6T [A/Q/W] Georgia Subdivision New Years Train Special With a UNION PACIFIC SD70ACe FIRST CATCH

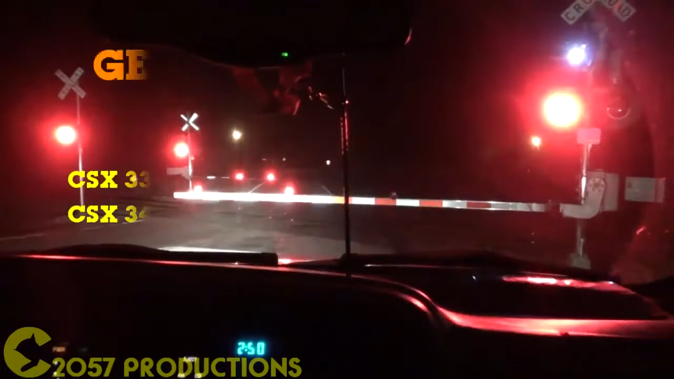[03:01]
Finally made it. Beat up to the punch, going 60 miles an hour. Here he comes. He's engine number 3379. And the other one is 3474.